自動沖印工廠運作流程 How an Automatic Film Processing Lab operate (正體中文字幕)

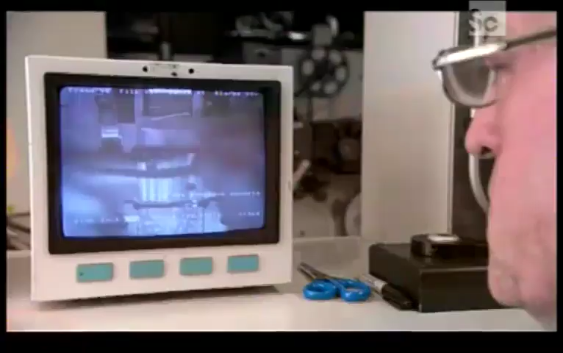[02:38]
the technician is able to see what he's doing on a TV monitor hooked up to an infrared camera inside